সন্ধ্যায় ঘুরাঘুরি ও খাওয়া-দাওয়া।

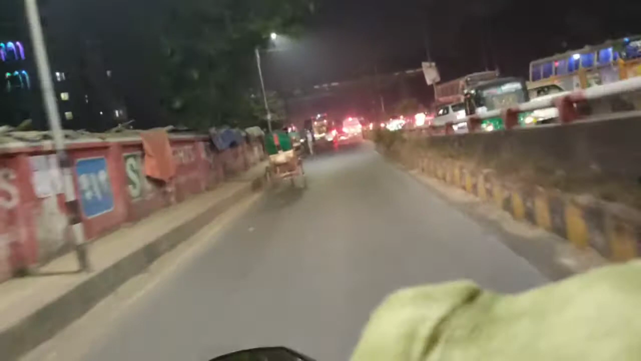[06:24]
अम्रा फ्लायोबरे निचे दिये इगे छी कारों बातासर मुद्दे फ्लायोबरे उपर आरुबिशी बातास अगे जनो अम्रा फ्लायोबरे निचे दिये जाच्छी